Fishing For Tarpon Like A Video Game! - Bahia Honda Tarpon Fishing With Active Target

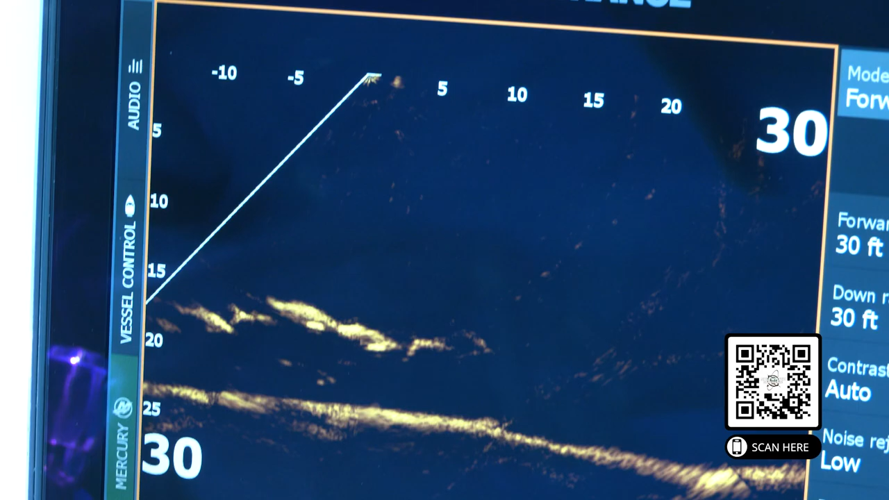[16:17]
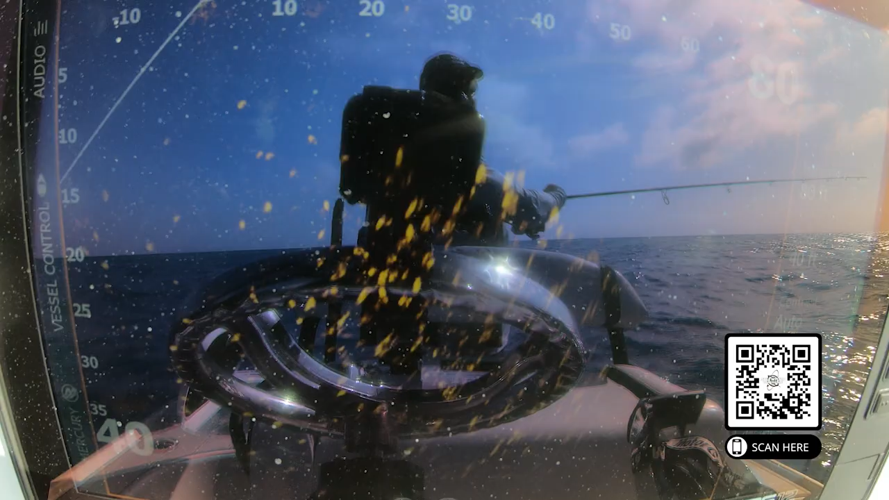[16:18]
Tarpon, permit, all kinds of bottom fish.
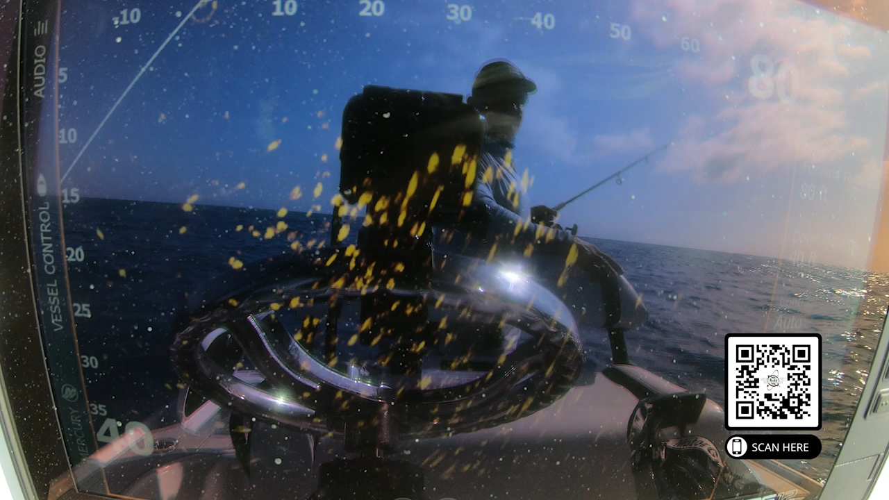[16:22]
We're using it out on the reef, and we're having incredible luck with it. And the other technology that is really big for us down here is that you can mirror the Lowrance screen to your cell phone.